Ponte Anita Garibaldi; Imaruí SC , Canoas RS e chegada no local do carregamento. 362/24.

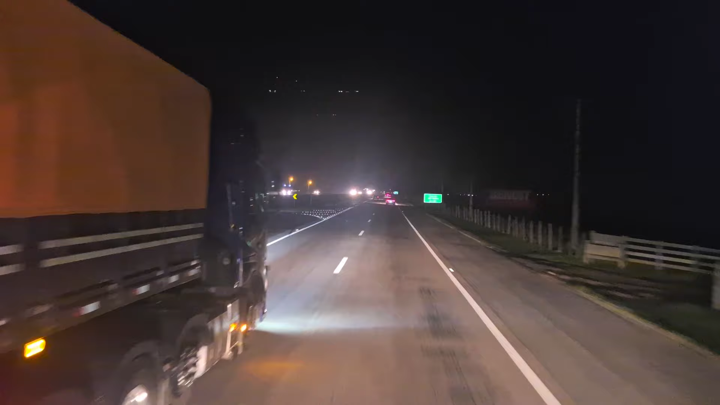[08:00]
Eu já entrei, né, no Rio Grande do Sul, que eu acabei de ver a plaquinha ali, Torres, aí pra frente, mas eu acho que já. Eu só vi a quilometragem aqui,
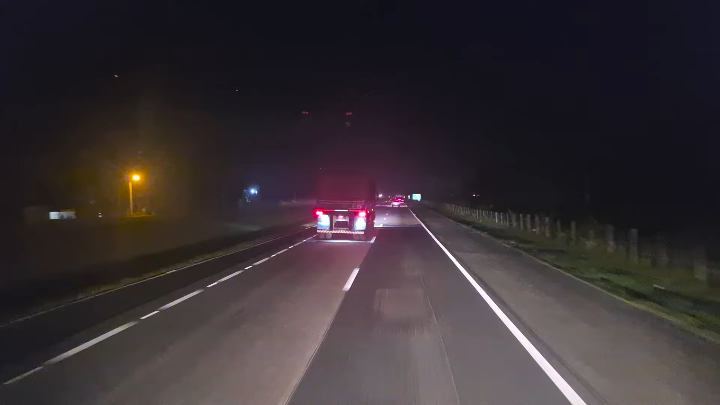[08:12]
dependendo da quilometragem eu já sei dizer se a gente já entrou no Rio Grande do Sul ou não. Deixa eu ver aqui. Não, ainda estamos em Santa Catarina ainda. Estamos na região de Sombrio, Santa Catarina. De noite é mais complicadinho de ver.
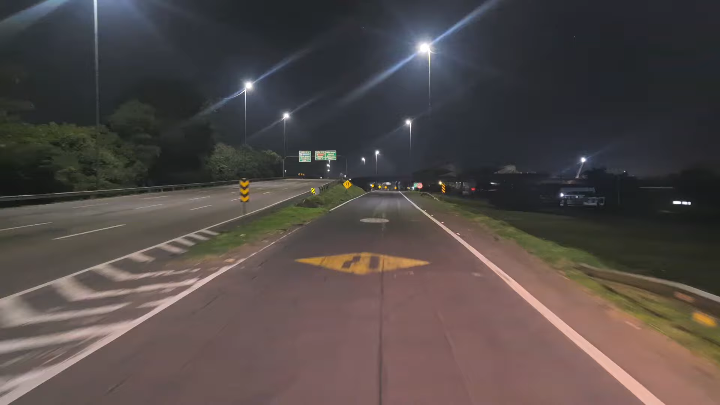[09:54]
Fala galerinha, beleza? Galerinha. São 22 horas e 55 minutos. Tá saindo da Freeway aqui, rodovia Oswaldo Aranha, e vamos entrar aqui na BR-116,
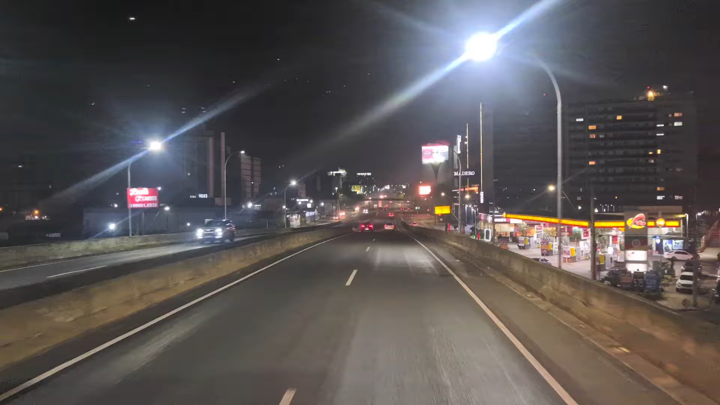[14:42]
Que pertence a Canoas, onde a gente está passando aqui.